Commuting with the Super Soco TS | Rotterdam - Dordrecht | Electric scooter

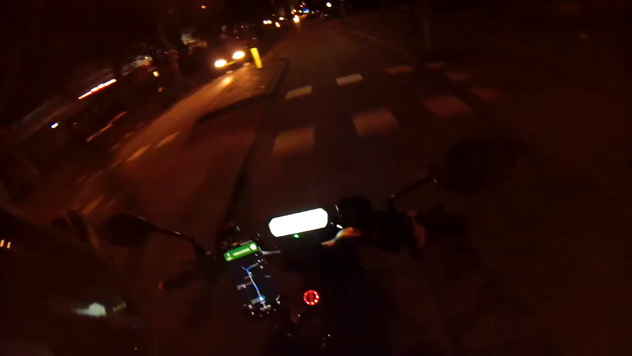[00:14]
Het is al 98%, met 62 kilometer. Dus dit is bijna 20 kilometer. Nu in een perfect mode, dus eco,
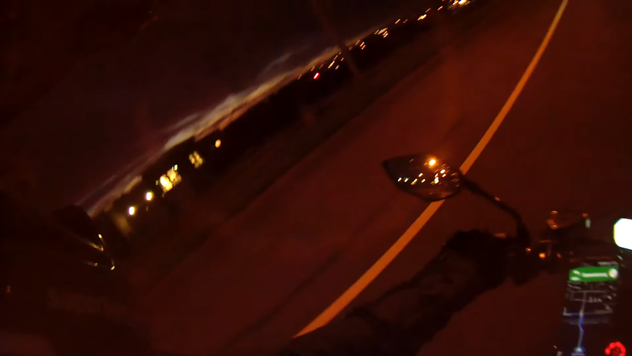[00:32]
side 1, limited to 30 kilometer per hour. Het range moet zijn tussen de 60 en de 70 kilometer. Maar dit is sport mode. 46, 48, 45, 46, de meeste tijd. Dus we gaan battery life eet, dat was een ander 2% nu. De vraag is, gaan we dat 20 kilometer huts krijgen?
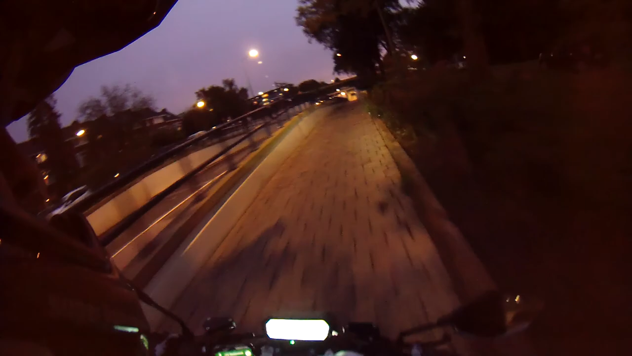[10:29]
deze was om te lang te lang te gaan Dus dat is de belangrijkste reden waarom ik deze Lange van trafiek neemde